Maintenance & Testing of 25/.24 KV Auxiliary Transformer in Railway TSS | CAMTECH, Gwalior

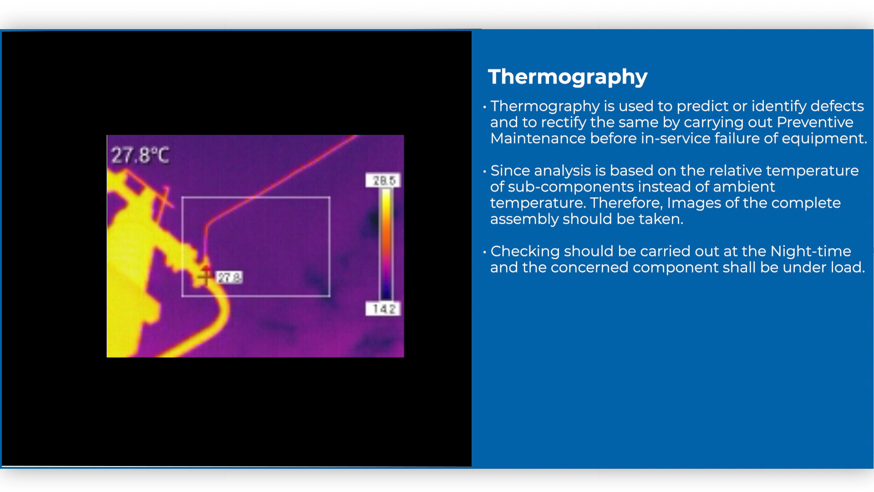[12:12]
On screen: spot 27.8°C
on the relative temperature of subcomponents instead of ambient temperature Therefore, images of the complete assembly should be taken Checking should be carried out